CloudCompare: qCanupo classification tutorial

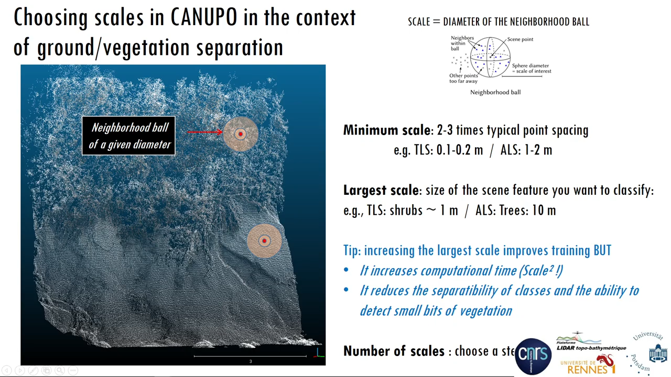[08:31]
dominating as an important feature. And in terms of the number of scales you need to choose, don't go with a very, very large number of scales. 5 to 10 scale is plenty enough. So here, in the context of this study, this is TLS data.
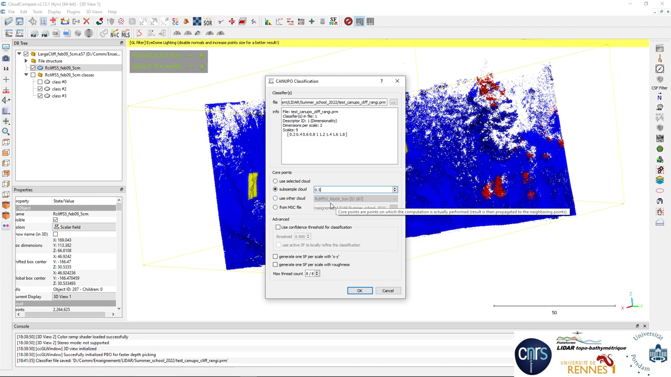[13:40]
and you apply to the class to all the points around based on their proximity to this what we call core points. It can be another cloud or etc. Here we select everything, and these are advanced. I'm not going to describe them. Okay.
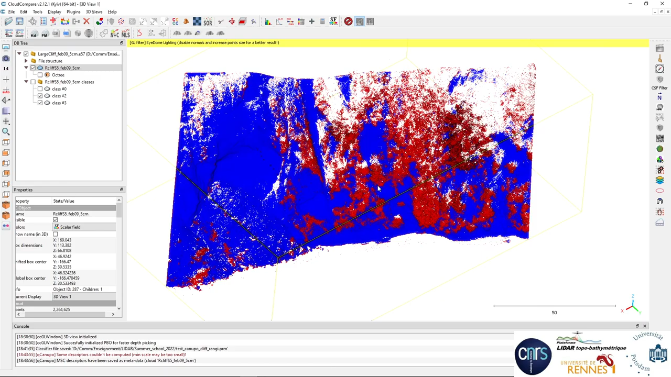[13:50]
Okay, the computation took about 2 minutes, and this is the result here. You have two new scalar fields in your point cloud,
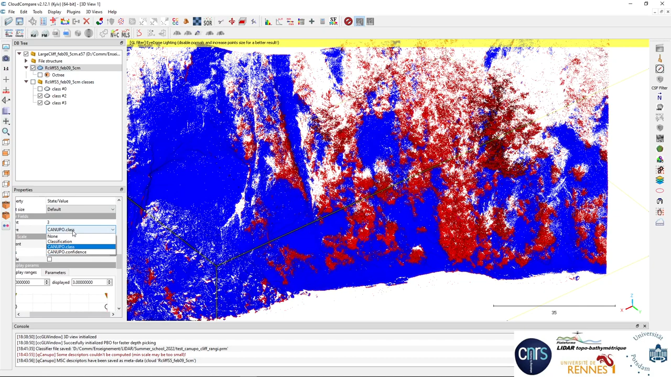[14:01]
one called Canupo class and one called Canupo confidence. This is a quality of the classification. The classification is at first sight really good, but you really need to inspect in detail. So to do that, we are going to split the classes as we did before with split cloud,
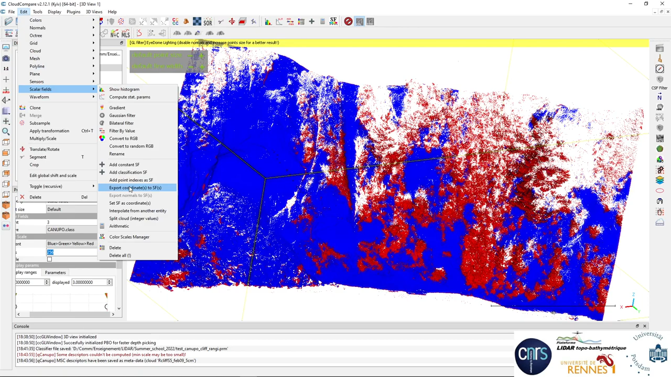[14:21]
and we are going just to visualize the classification of the cliff.
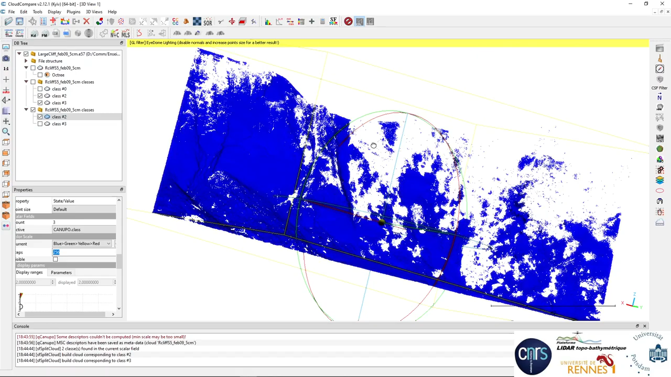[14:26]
As you can see, there are bits of vegetation remaining, so it's not perfect. And remember that with machine learning, it's never perfect.
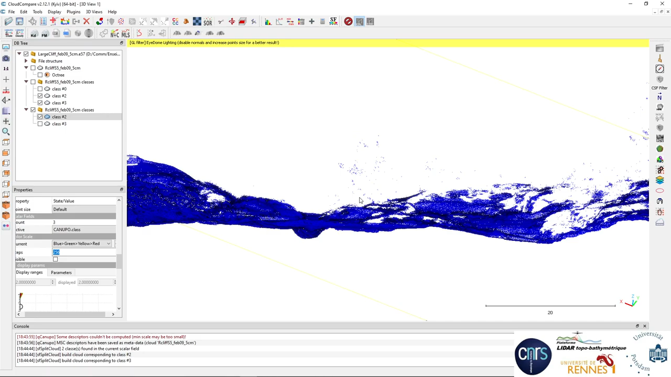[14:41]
We had close to one in balance accuracy during training, but when you apply your classifier,
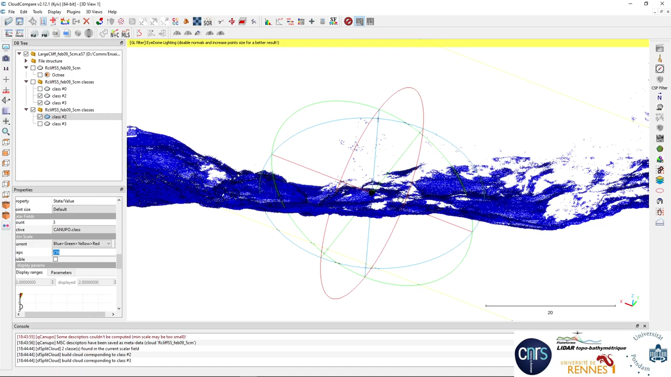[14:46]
its ability to generalize to other data is generally lower.
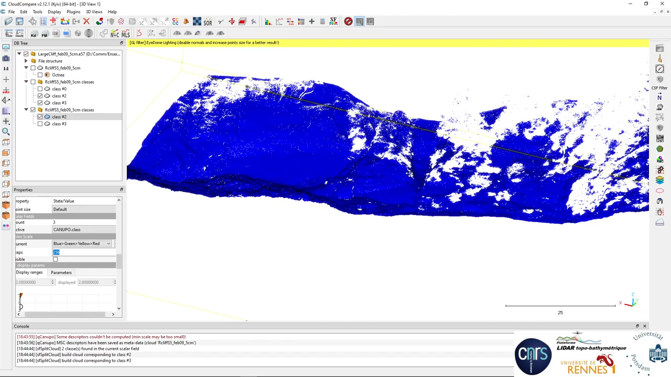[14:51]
So you end up with results which are imperfect. But what's important here is that you can use the confidence to improve your result here.
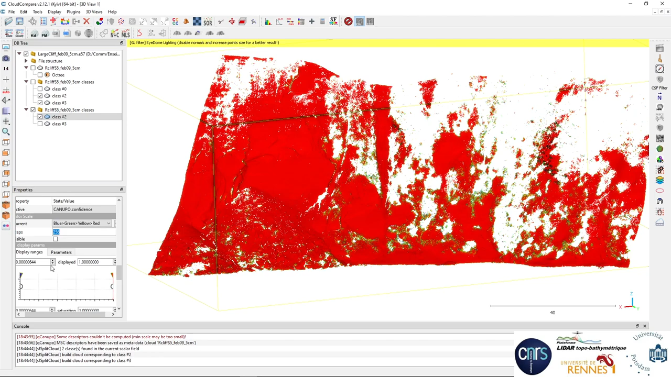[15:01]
The confidence varies between 0 and 1. 1 is perfect confidence. If we look at the distribution of the data, we see that it's mostly really well classified.
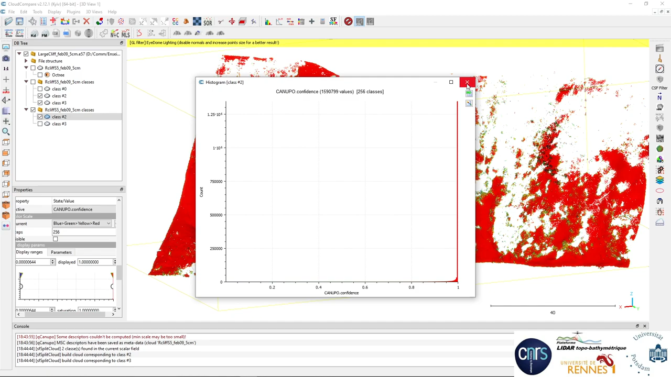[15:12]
But if we look at which points are not really well classified, and if we go, for instance, to very high value here, you can see, for instance, that all these vegetation were actually with a low quality of low level of confidence,
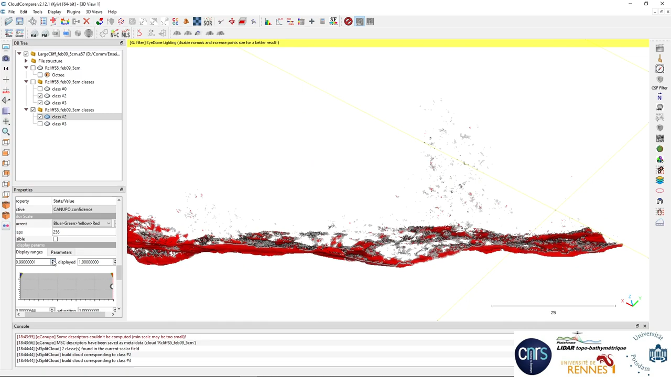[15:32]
so it can be removed relatively easily if we improve this, and if we, for instance, remove the visibility. See that we can remove most of these points.
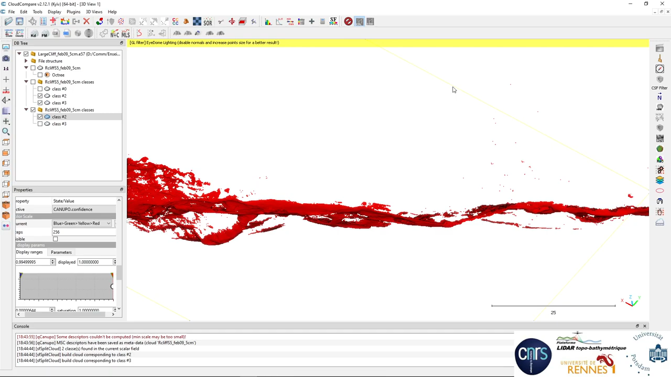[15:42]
These outliers are very easy to remove afterwards. So we get really good results at our first try. It generally is not the case. You need to retrain a bit after with new data. But here it's relatively good. But once again, you need to check in details if really you get rid of all the small vegetation. You can see here, for instance, we have small bits remaining here of very low vegetation.
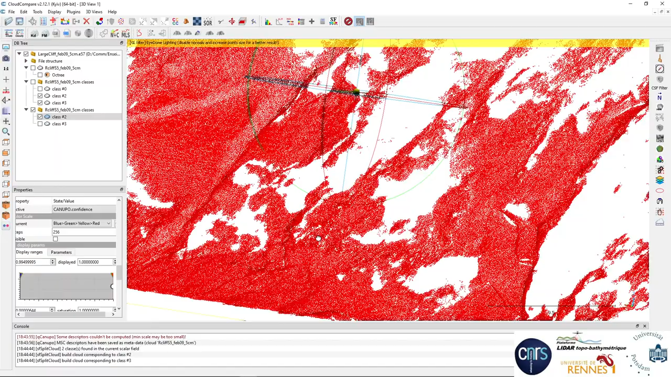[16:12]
It's the same here. So overall, it's, let's say, impressive. It took 10 minutes to create a classifier and remove all of it from the data. But it's not perfect, and generally you need to spend a bit more time to improve Canupo here.
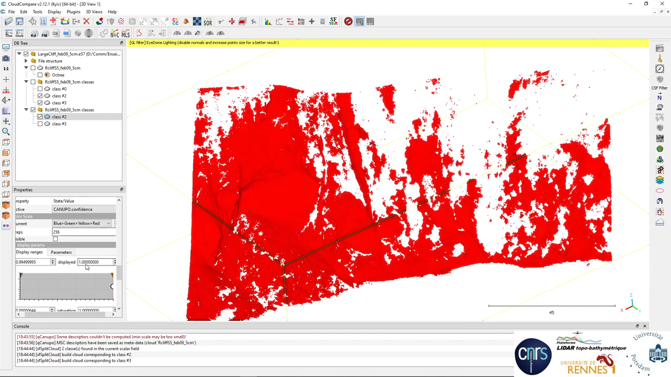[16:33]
Let's say that we create here our data. We are going to set colors
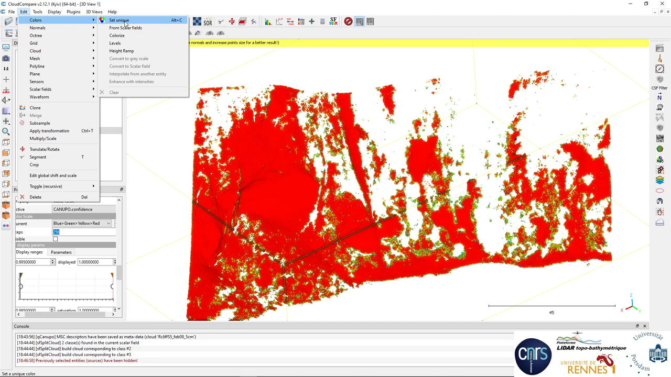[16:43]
to white here, and we select the vegetation class number 3.
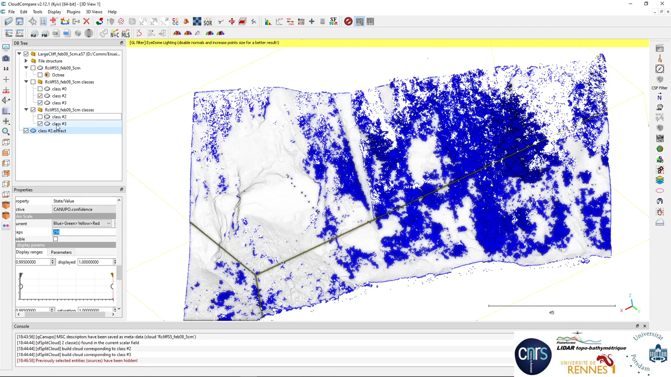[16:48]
We set edit colors, set unique green.
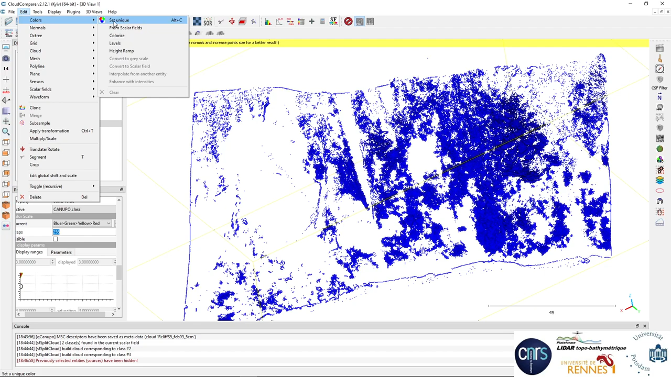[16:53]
Okay, we mix the two for nice visualization.
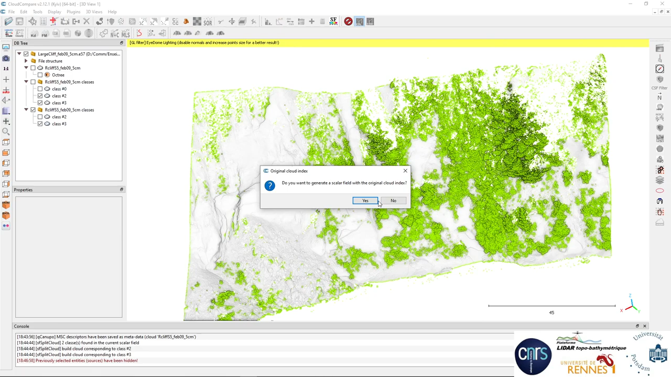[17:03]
No, we are going to use the PCV shading effect.
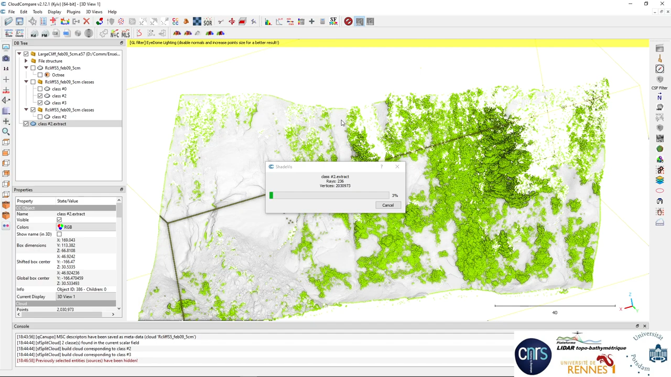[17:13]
It's creating a new scala and a permanent shading on the data, and we'll have a really good result on our first try with Canupo.